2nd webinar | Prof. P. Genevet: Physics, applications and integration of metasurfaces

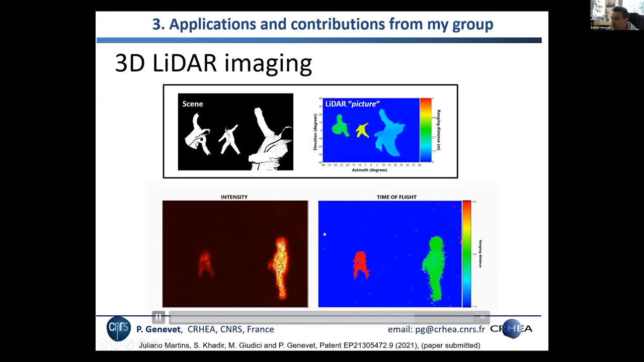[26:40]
those video three-dimensional information so what is interesting is that with our approach we can we can use metasurface to do multi-beam design for example